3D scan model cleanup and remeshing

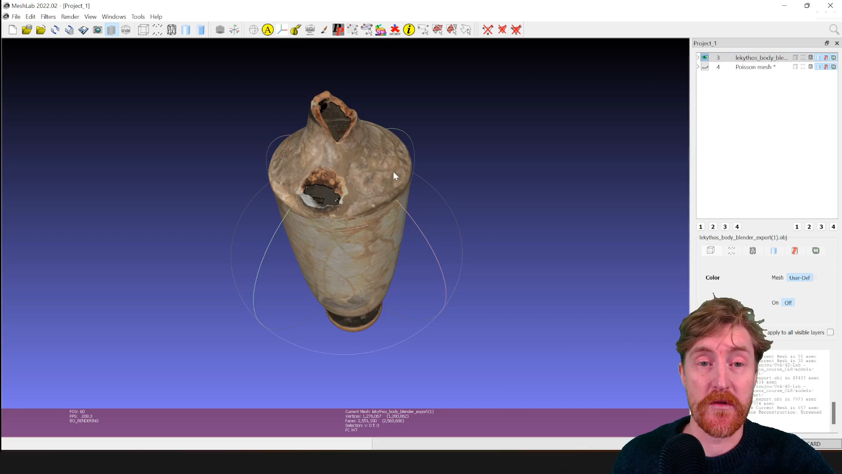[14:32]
scan um so we go back to filters make sure that you have the uh the correct one selected filters and then go to uh
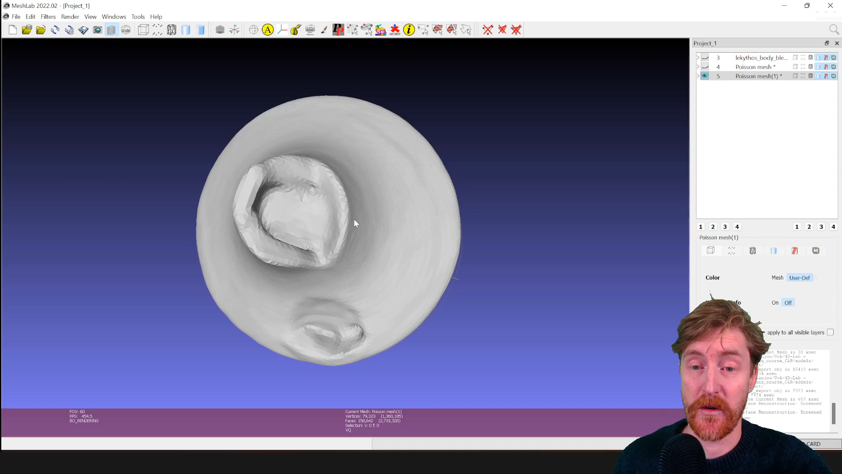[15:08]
up filled up these uh holes as you can see it removed also the texture
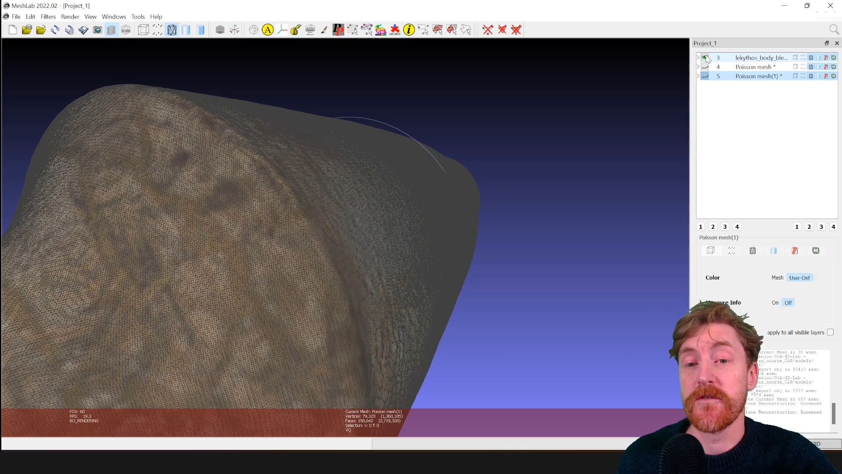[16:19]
to uh retain the same level of detail you will have to go up higher in um uh in
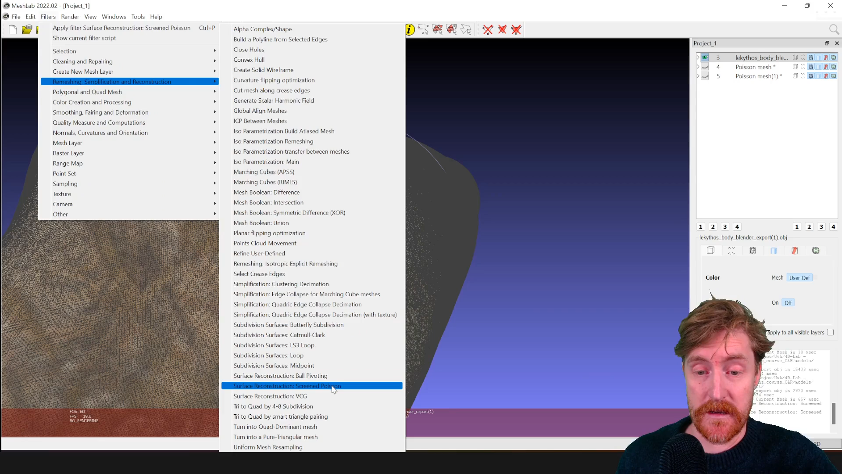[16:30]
the reconstruction depth so uh in this case a reconstruction depth of 10 will give me more or less the same resolution in the mesh as the input so i also get a much heavier model of course it will be
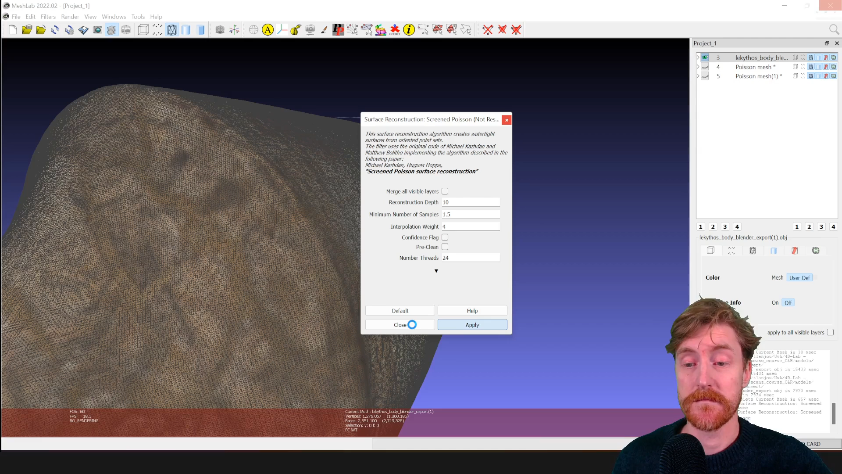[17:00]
harder to deal with in uh further modeling and editing in blender so when we display the wireframe now
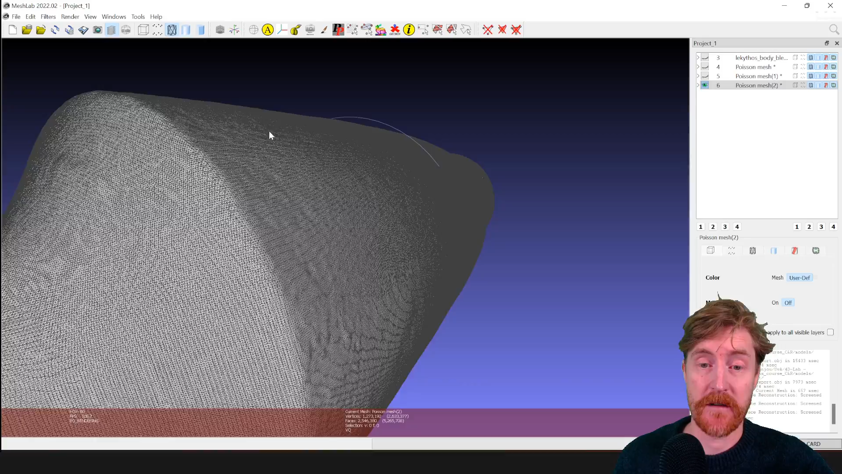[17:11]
so i'm using this uh button here to show the wireframe and then compare to the original it's very similar in terms of density so we could use that one
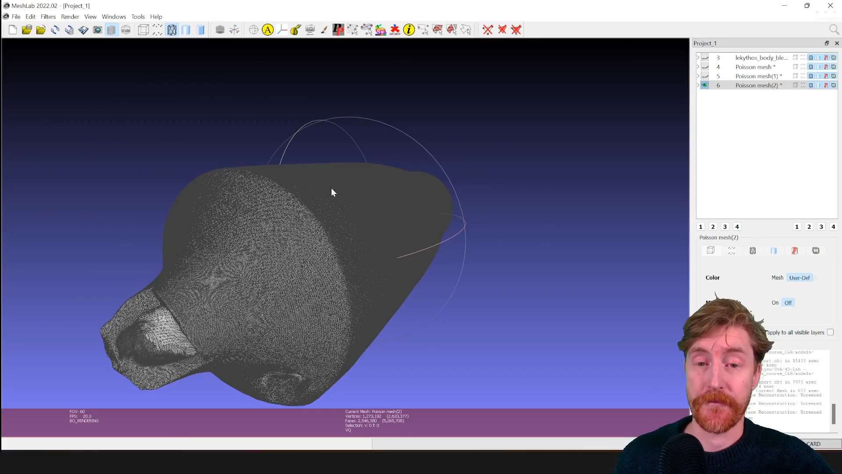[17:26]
uh or one of the other ones and as you can see in the areas where it fills these holes it created less dense uh grit of polygons but it did a good job of uh filling this area uh without creating
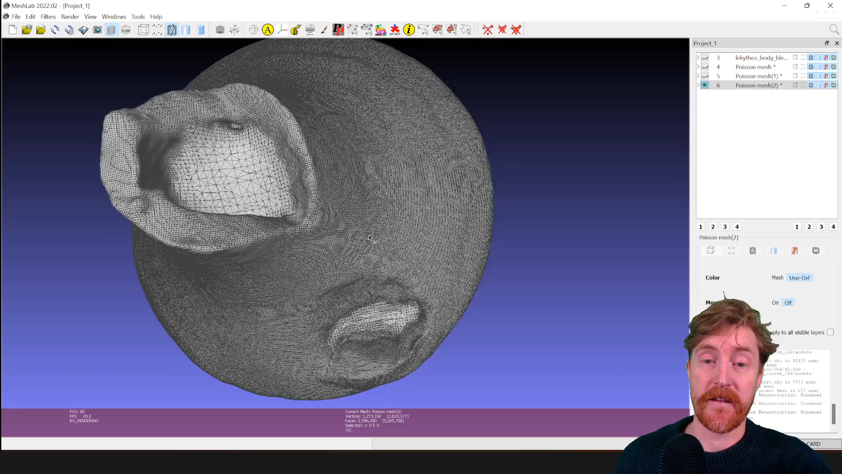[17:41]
very harsh um edges or transitions so the next step is uh importing it
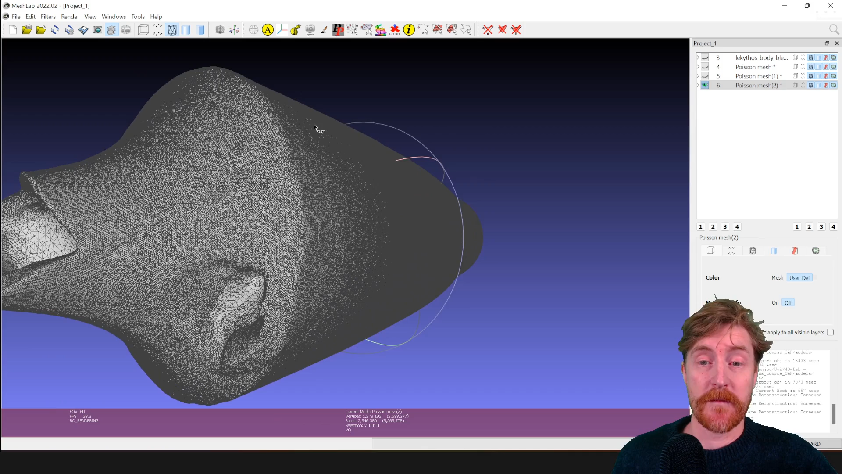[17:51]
back into blender so we go here file export mesh s and then it doesn't really matter uh which one we choose so we call this um mesh lab export save